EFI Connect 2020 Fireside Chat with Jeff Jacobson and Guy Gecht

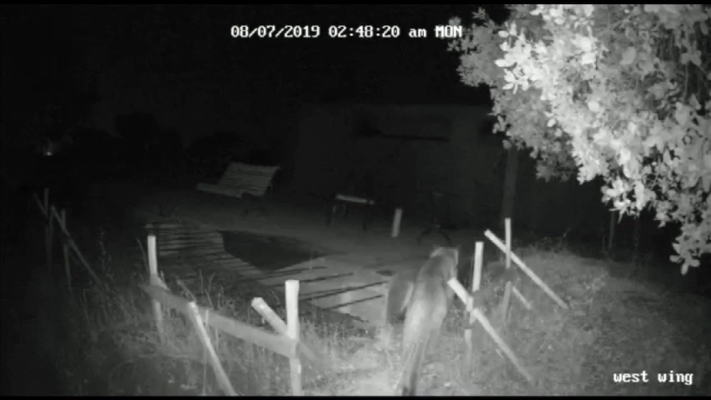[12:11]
I see you got a cat. Yes, I have a cat. we did not expect that. We talked to the neighbors about mountain lions, and they said, no, they're in the mountains. This is too close to civilization.
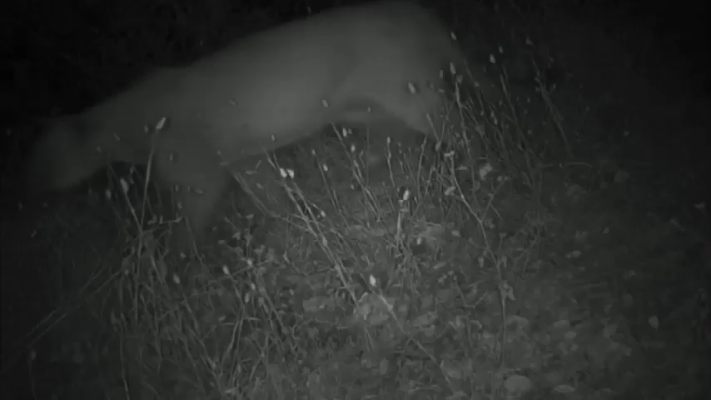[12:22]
So we put some cameras, and sure enough, first time we got a mountain lion, and another 2 weeks, and every time we're getting a mountain lion. And so I tell people, why don't we meet at my property,